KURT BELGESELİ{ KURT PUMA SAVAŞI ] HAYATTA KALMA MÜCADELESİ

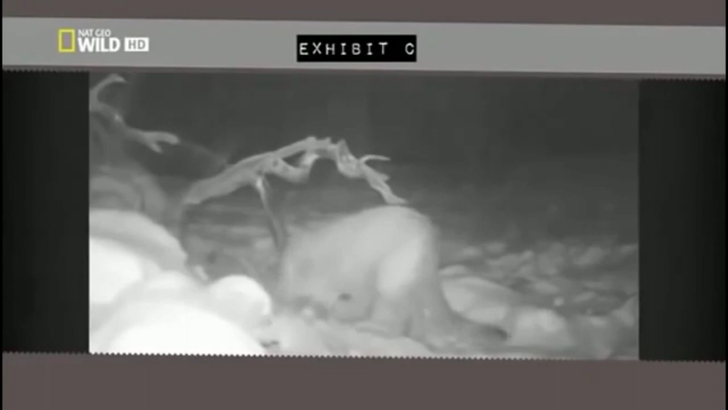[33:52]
Bunca et var. Birileri bundan faydalanacaktır. Kısa bir süre sonra bir kurt ava yaklaşıyor. Missoula'nın hemen dışındaki kurt gibi.
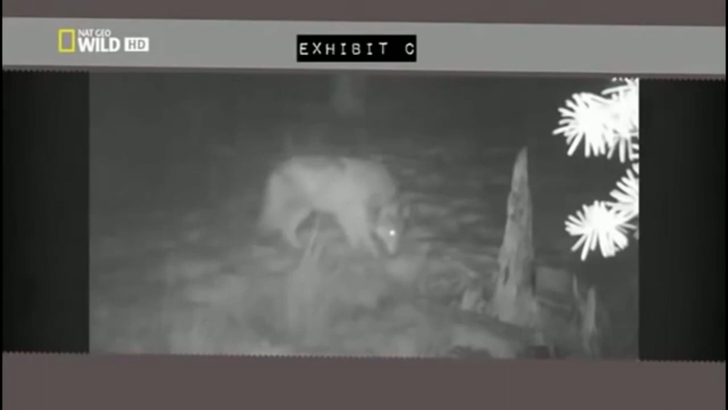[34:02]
Kuyruğu bacaklarının arasında geliyor. Bölgede başka bir yırtıcı daha olduğunu biliyor.
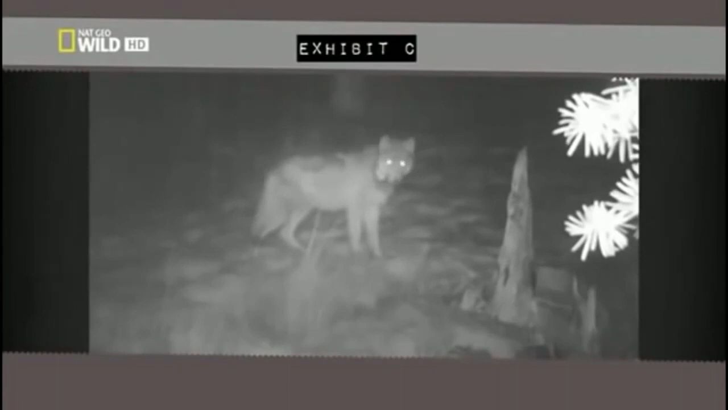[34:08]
Ve bu yüzden dikkatli olması gerek. Bu çok değerli bir kanıt.
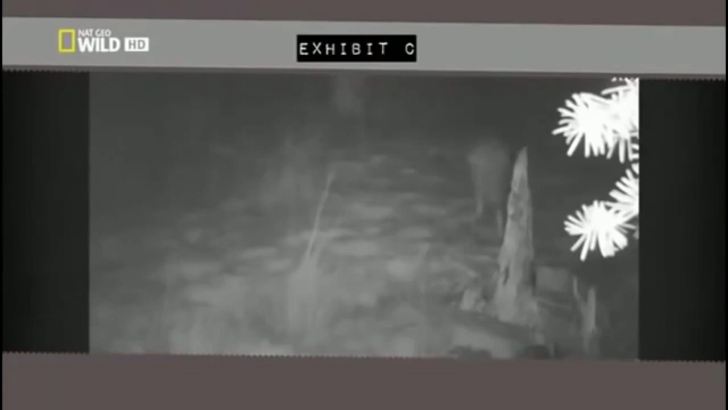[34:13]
Bitterroot dağlarında yalnız kurtlar bölgede puma kokusu alınca tetikte oluyorlar. Arkalarında büyük bir sürü olmadan bu kurtlar pumaların bulunduğu avlardan uzak duruyor.
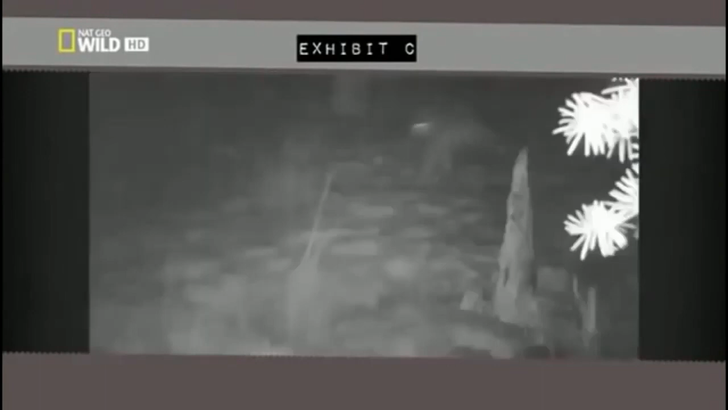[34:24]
Fakat sadece bu görüntülerden fazlasını istiyorum.
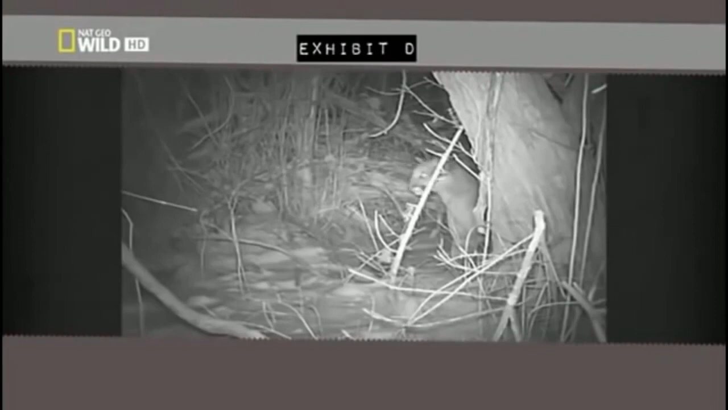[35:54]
Savaşa hazır durumda. Yerini koruduğundan kurtlar onunla yüz yüze gelmek istemiyor. Kurtların orada ne yaptığına dair gerçekten hiçbir fikrim yok. Ne yazık ki kurtlar karanlıkta ve kamera açısının dışındalar.
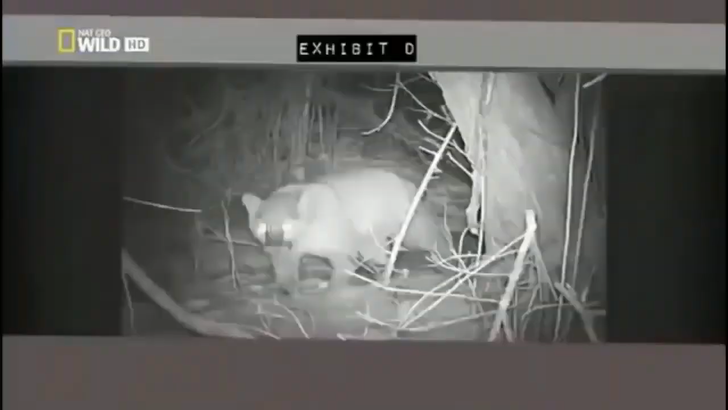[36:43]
İşin iyi yanı, tamamını görüntüleyememiş olsak da bir kısmını görüntüledik. Bu vakada iki kurt var.
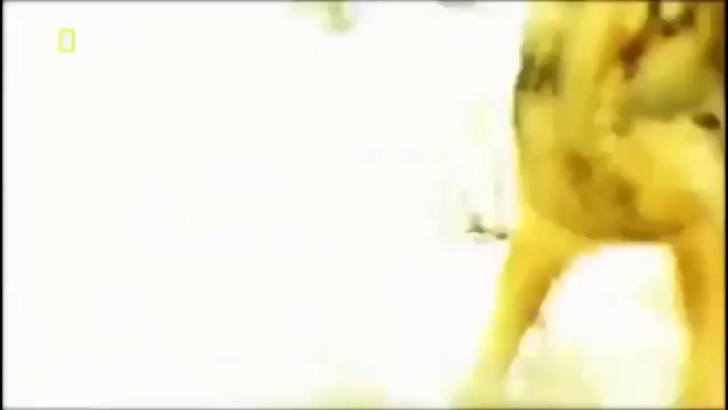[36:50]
Kedi bunun farkında. Onlardan 9-10 kurttan çekindiği gibi çekinmiyor.
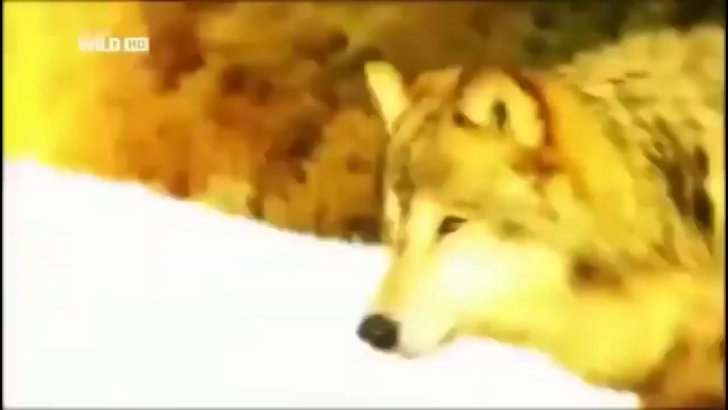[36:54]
Bu da gösteriyor ki kediler Bitterroots'taki daha küçük kurt sürülerine karşı durabiliyorlar.
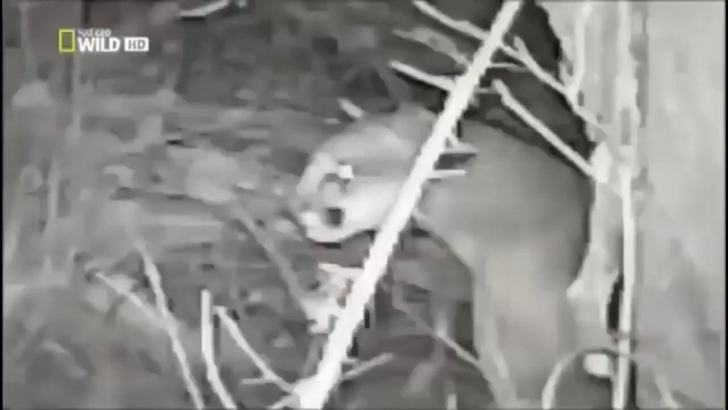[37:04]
Yerlerini koruyan Bitterroot pumaları bölgelerinin kontrolünü ve avlarını elinde tutarak çok sayıda kurt sürüsüne rağmen en üstün yırtıcı konumunu sürdürüyor.